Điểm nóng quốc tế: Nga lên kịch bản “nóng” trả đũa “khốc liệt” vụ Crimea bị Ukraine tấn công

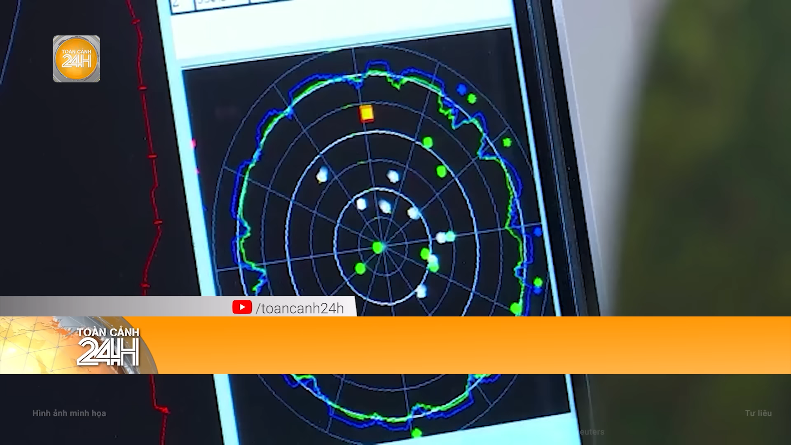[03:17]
Ibis là trạm radar di động mới của Nga, có tầm hoạt động khoảng 150 km và có thể nhanh chóng phát hiện các mối đe dọa cả trên mặt đất và trên không